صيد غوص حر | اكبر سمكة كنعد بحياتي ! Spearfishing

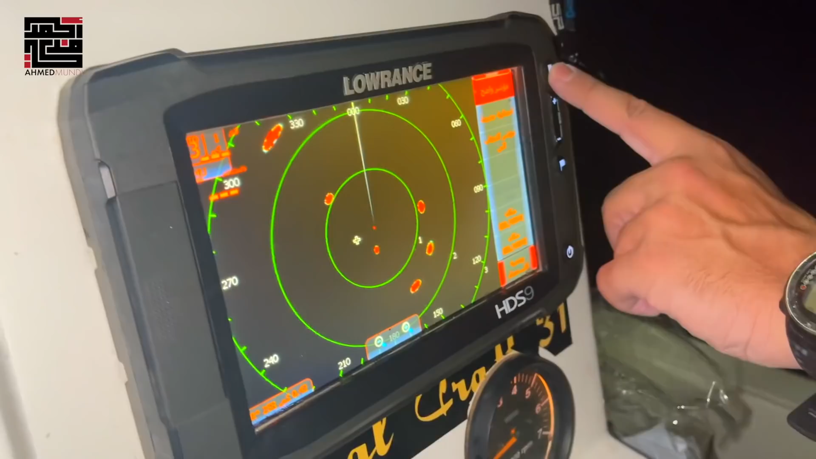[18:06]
اي والله اي والله ضروري حق الليل حق رده الليل بس الله يحفظنا يا رب الرادار يبين شنو الاجسام اللي دار مدارك الله يعطيك العافيه المله الله يعافيك وقت الاكل الحين ها؟